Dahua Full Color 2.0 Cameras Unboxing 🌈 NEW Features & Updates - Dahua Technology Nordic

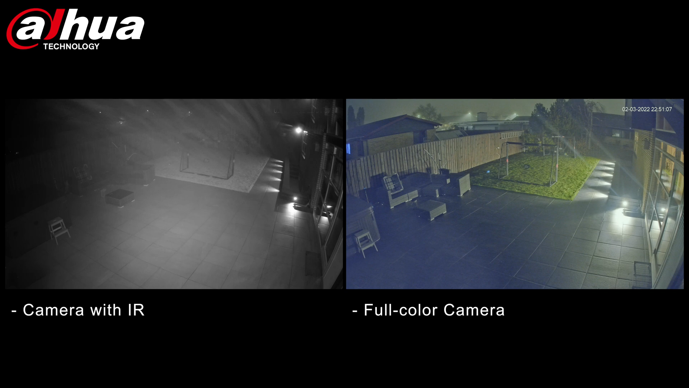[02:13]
a lot of reflections and those can usually be caused from rain snow dust etc apart from that all of these reflection makes the IR adapt and when it adapts then we don't have enough IR exposure on the left side of the picture therefore the details are missed but if you're on the other hand go to the colorful image on your right hand side from the full color camera you don't have any issues with reflections also you get a very detailed colorful image